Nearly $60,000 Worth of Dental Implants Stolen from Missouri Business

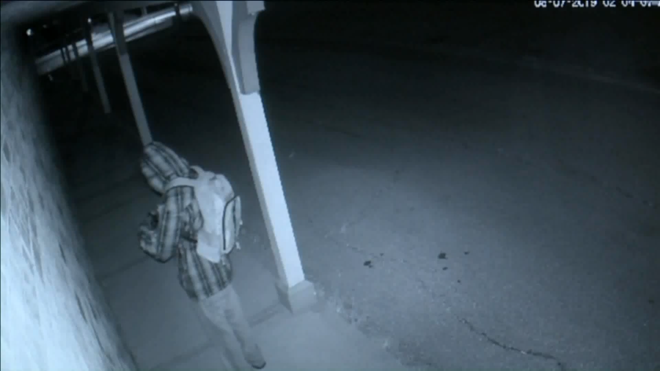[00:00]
Take a look at this surveillance video. You can see a person wearing a hoodie and a face mask walk to the front of the store and hold up a gun. Once inside, the person walks to the front office stealing cash from the register.
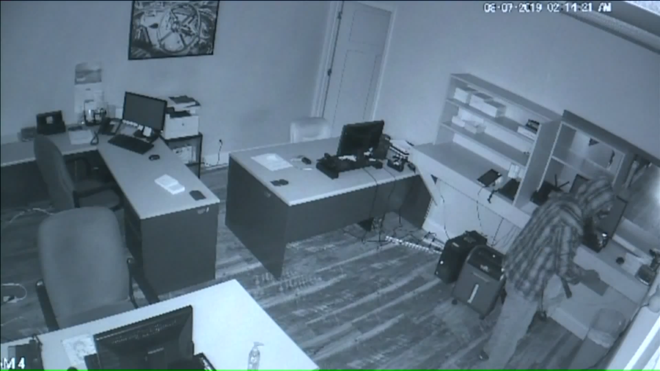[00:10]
The office manager told us it happened around 2 o'clock Wednesday morning.